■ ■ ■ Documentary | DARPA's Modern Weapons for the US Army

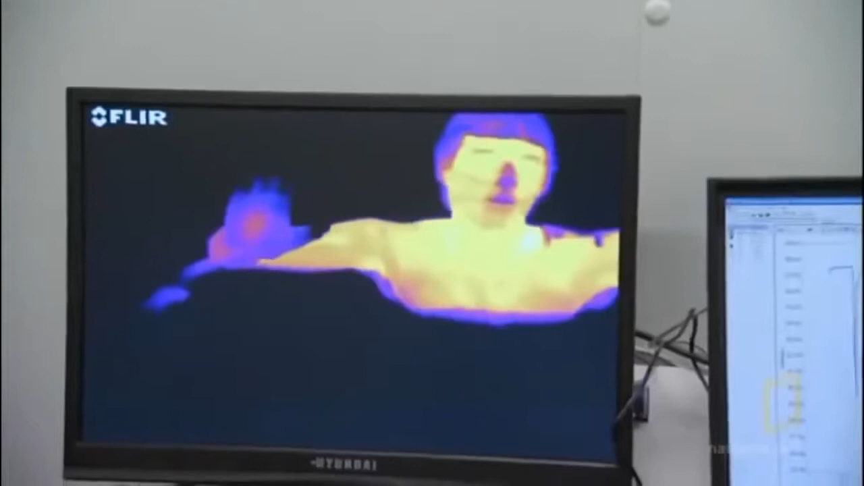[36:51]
Your face is cooling off pretty well. Your nose is definitely shut down.
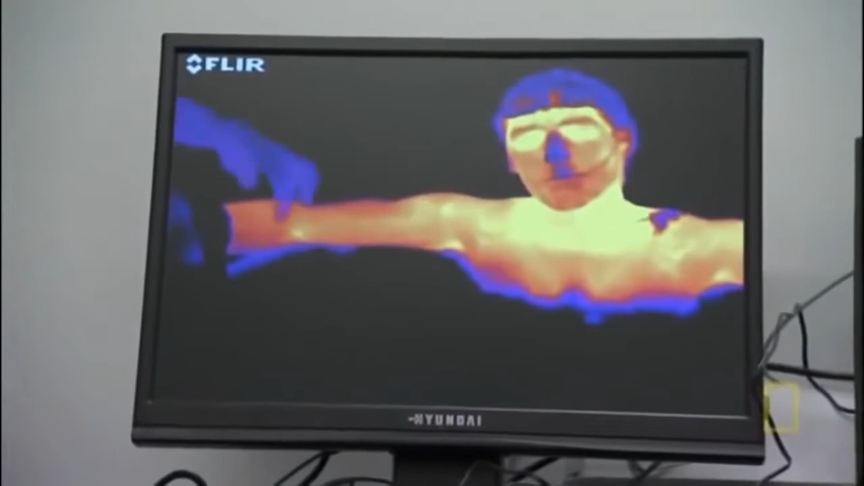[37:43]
Okay, and you look on the infrared, you can see little spots on your arms are starting to warm up, like right there in your elbow region. Superficial veins are starting to light up as the warm blood returning to the heart is warming the tissues as it passes through.